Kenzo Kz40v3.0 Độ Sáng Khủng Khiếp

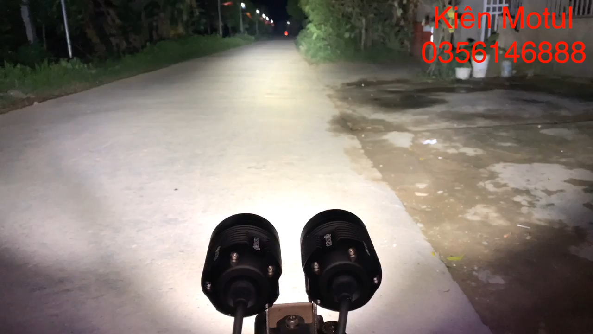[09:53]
là cái mẫu trợ sáng thế hệ mới nhất hiện nay và có cái phần công suất được đẩy cao nhất hiện nay. Em này có cái phần công suất sẽ là luôn luôn ổn định ở khoảng 40W. Và khi chúng ta bật chế độ passing như thế này, phần công suất nó được đẩy lên là những 60W, cực kỳ là phê. Đó, độ sáng rất là cao, ánh sáng rất là gom.
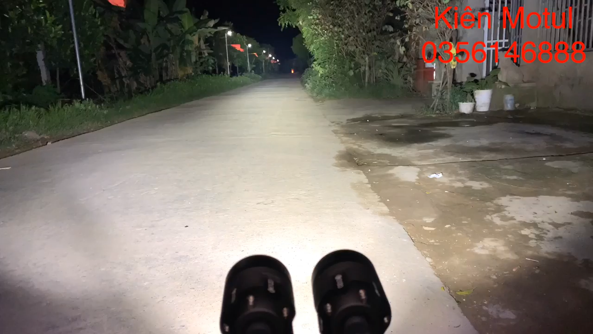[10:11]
Cái phần ánh sáng nó được trải xuống mặt đường cực kỳ là mịn và đều.
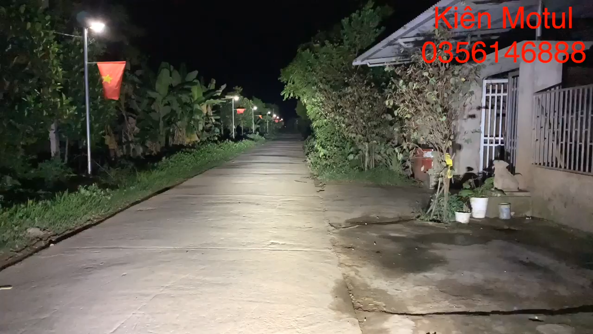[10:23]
Đó, sáng đến tận cuối con đường. Và cái phần ánh sáng như thế này nó được dàn trải từ cái phần ánh sáng ngay trước mặt của cái đèn của chúng ta ở đây, được dàn trải xuống tận dưới cuối con đường ở phía đằng xa đằng kia. Độ sáng như này là cực kỳ là ok. Chúng ta có thể nâng cấp ánh sáng của những cái chiếc xe số phổ thông có cái độ sáng kém,
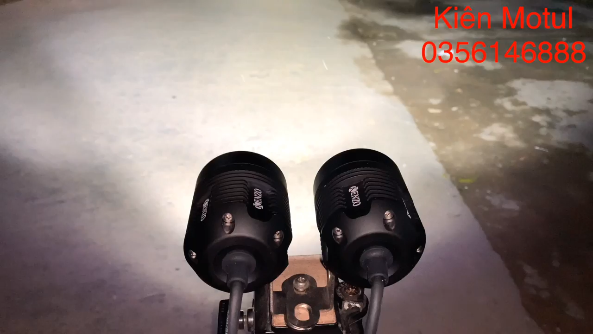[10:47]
thì có thể là nâng cấp một cây hoặc hai cây như thế này thì cực kỳ là ok.
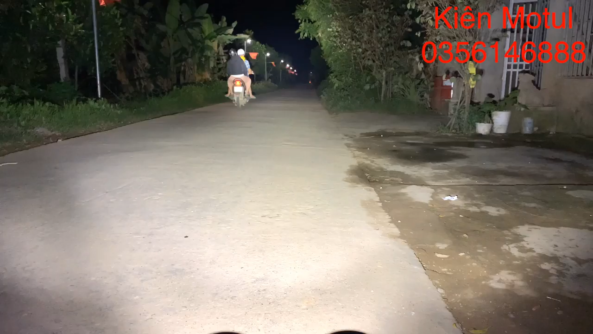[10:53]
Rồi thì em sẽ thử nâng lên trên trời xem nó như thế nào. Wow, cực kỳ là phê các bác. Đó, soi lên cái ngọn cây kia cháy luôn, cháy ảnh luôn. Thì Thì hiện tại em test chỗ này thì ở bên đường cũng có những cái phần bóng đèn, nhưng nó cũng không ảnh hưởng gì đến cái độ sáng của em này.